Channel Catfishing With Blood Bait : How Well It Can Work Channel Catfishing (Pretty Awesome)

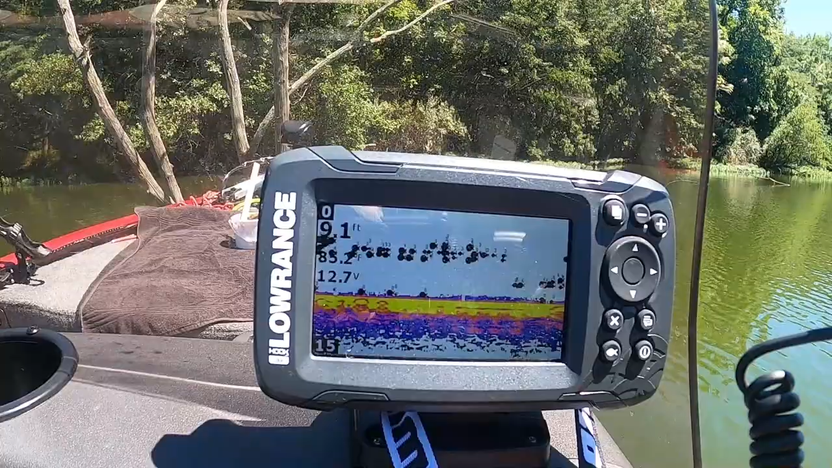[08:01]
On screen: depth 9.1 ft
lawrence but looked okay to me i think we got some school of bait fish and then some activity down on the bottom so i wanted to give it a try here but we'll see if we can strum up any action and catch us some fish otherwise we'll give it a few minutes and move spots